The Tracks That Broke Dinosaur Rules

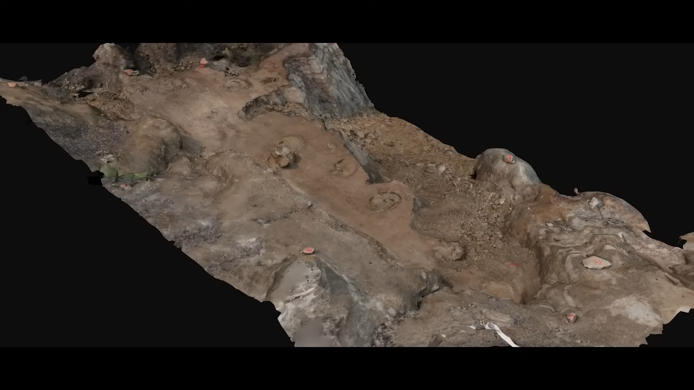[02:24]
The tracks, dubbed the Skyline Track Site, are natural mulled tracks formed when the dinosaurs walked through some mud and left their tracks behind.
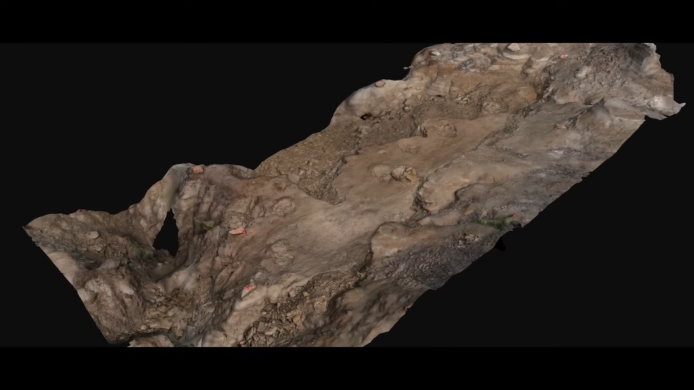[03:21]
Once everything was mapped and measured, the team was astonished to learn that the track site consists of around 15 tracks belonging to five ceratopsians or horned dinosaurs,